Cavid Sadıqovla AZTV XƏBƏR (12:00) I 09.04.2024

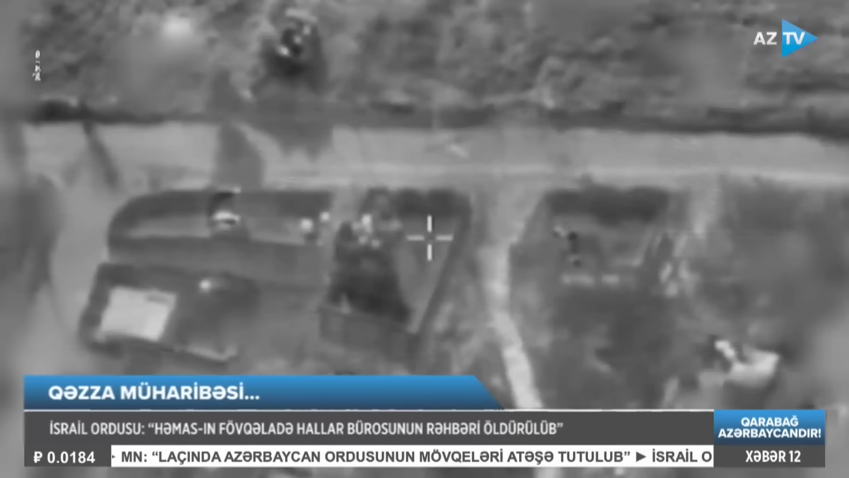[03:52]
Qəzəz olağının mərkəzi hissəsində hava zərbəsi
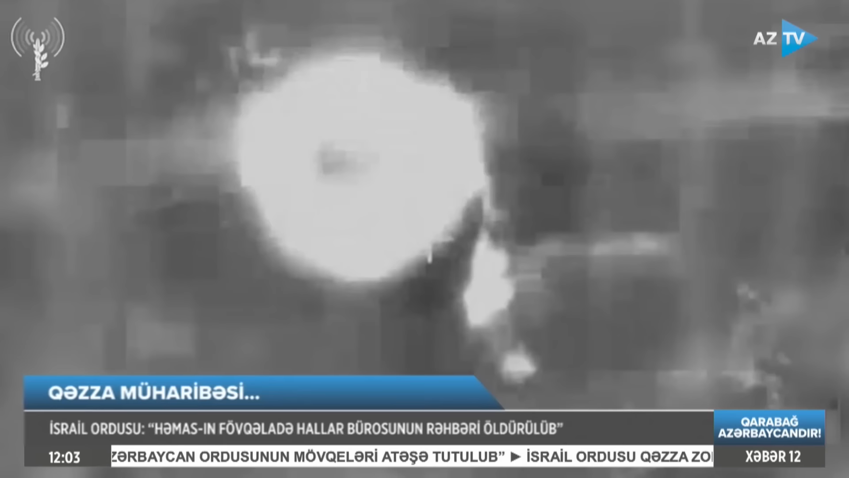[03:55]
ilə Həmas hərəkatının Fövqaladə Hallar Bürosunun rəhbəri Hatəm Əl-Rameri öldürülüb.